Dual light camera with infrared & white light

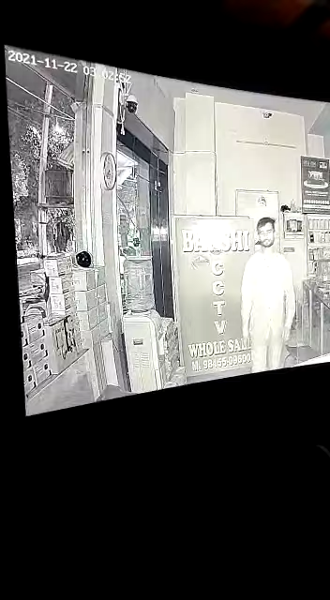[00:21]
जण गिया वाइट लाइट चे कनवर्ट हो जाएगा ओने इस वेले वाइट लाइट अन हो गिया ने तो जिड